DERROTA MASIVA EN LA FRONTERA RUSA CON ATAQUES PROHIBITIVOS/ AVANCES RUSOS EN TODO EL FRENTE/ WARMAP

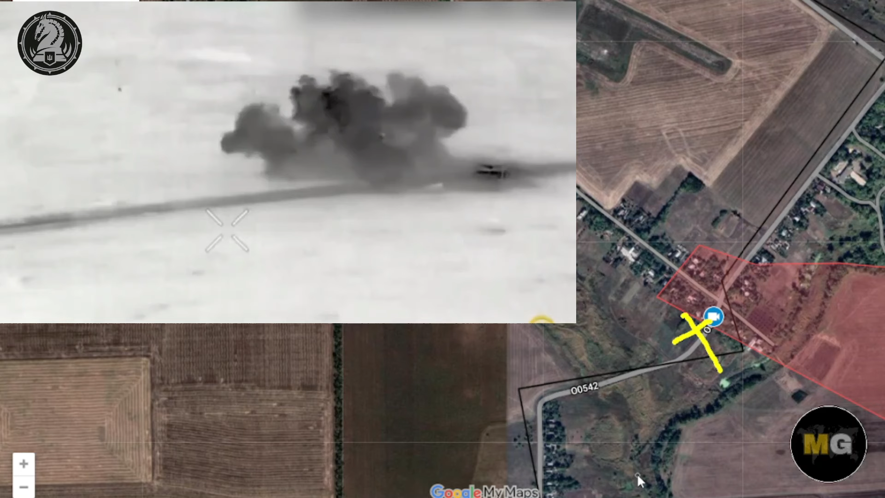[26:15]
Ok, hasta este punto que está marcado en amarillo y de allí lo sorprende un vehículo Bradley que sale por
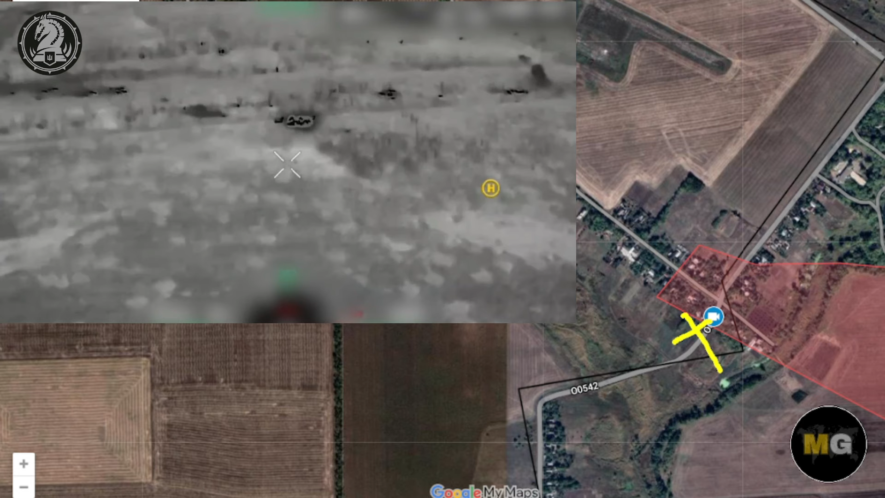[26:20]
esta carretera que vemos acá y ataca a los fusileros motorizados en esta zona donde está la X.
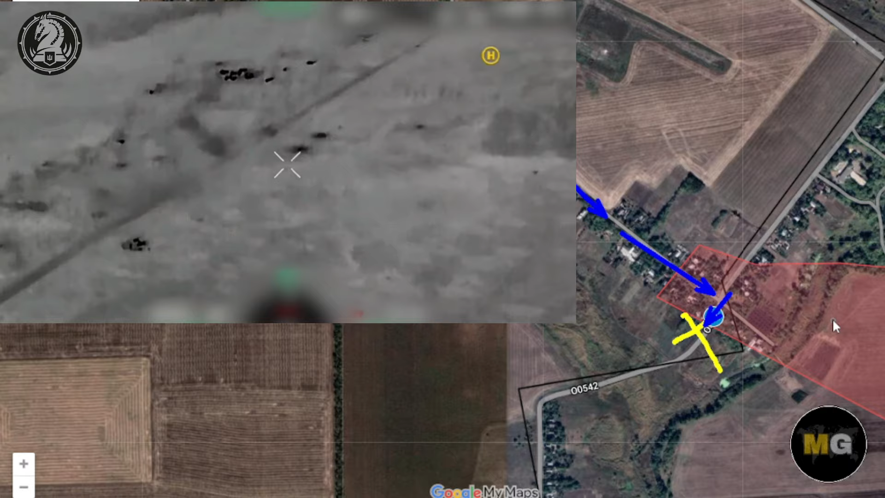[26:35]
Bradley ucraniano y pues los rusos logran dispararle al vehículo Bradley